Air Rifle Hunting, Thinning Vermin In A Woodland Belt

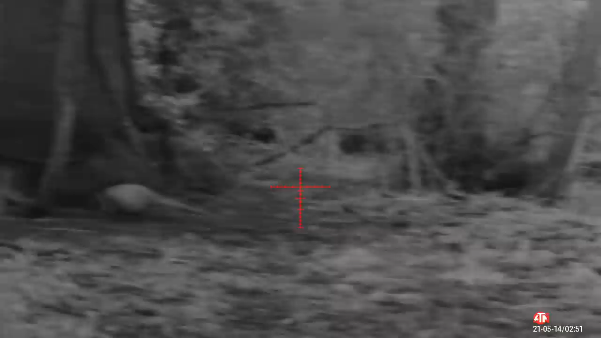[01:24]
I had a few concerns I'd let me feed her. Run long wheat. But thankfully, there's still some left in it, which will have kept squirrels interested. This is an early morning visitor, and you can see I've got an ATM 4K Pro scope. It's still in night mode. I've been doing this around dawn. Although the image is black and white, the clarity of the image is brilliant. It's paying dividends for first light hunts.
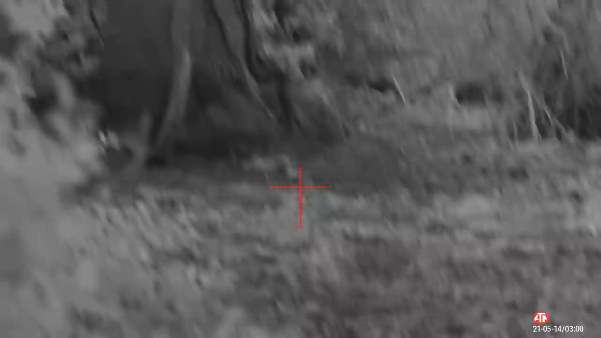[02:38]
Although the camera picked up a decent image, it's still quite dark in the morning. So I'm really pleased I left it in night mode just for the first 10-20 minutes. It's a nice clean dispatch.